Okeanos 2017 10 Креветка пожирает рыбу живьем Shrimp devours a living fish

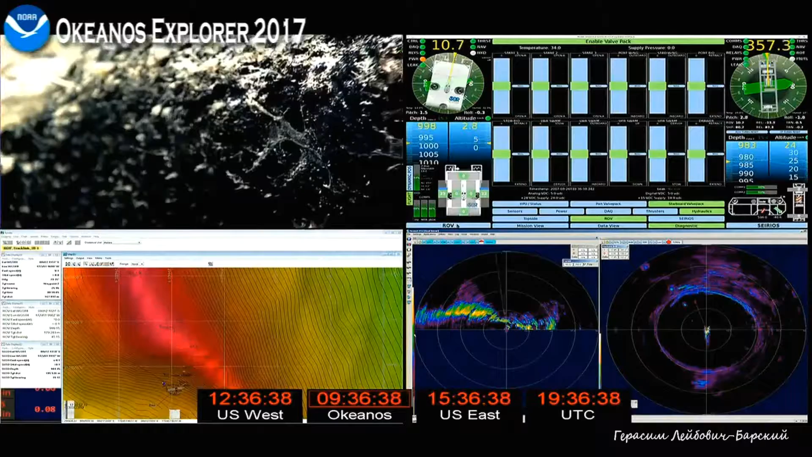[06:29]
I think that's good enough. You can rotate land to get that shrimp. It's right there. We'll take a closer look at the shrimp here.
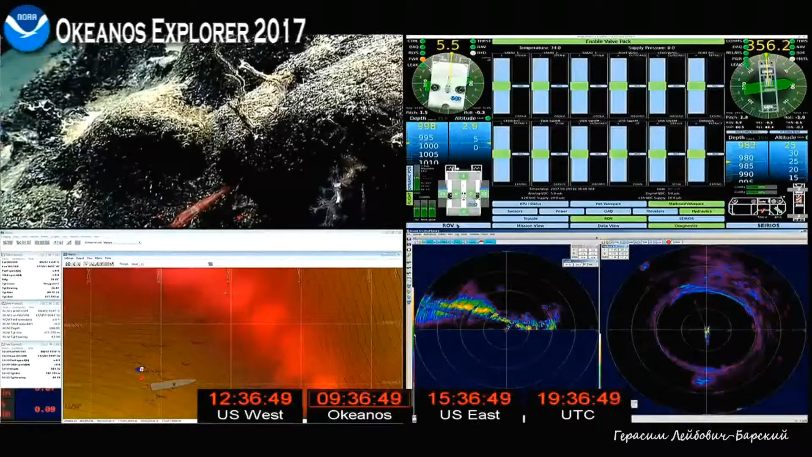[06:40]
Okay. Okay. Okay. Okay. Okay. Got to be outdone.
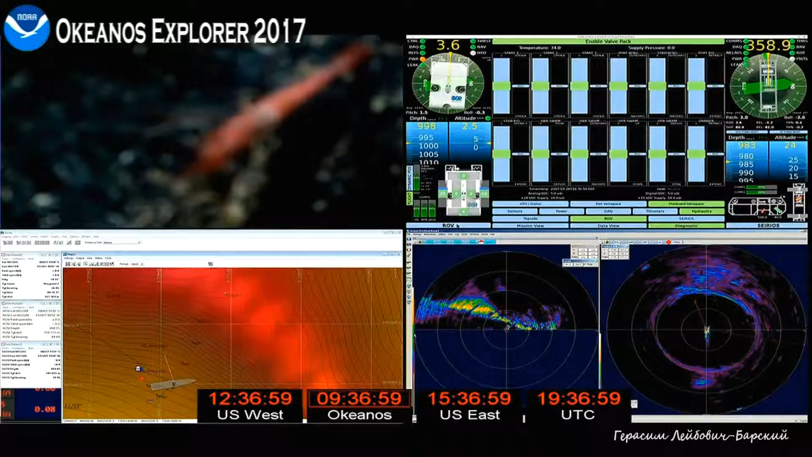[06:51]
A little micet. A shrimp eating something? Hey, I was just looking at that. He's doing something.